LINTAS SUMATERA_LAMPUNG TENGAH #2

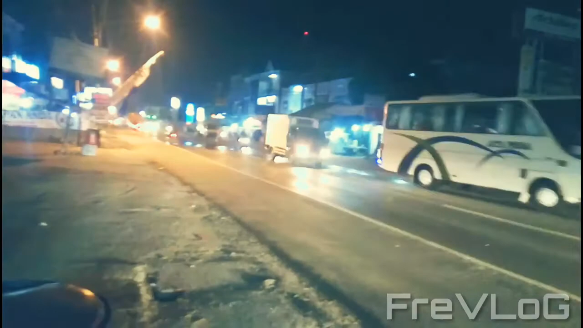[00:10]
bisa nginjak juga jalan lintas Sumatera di Lampung Teka akhirnya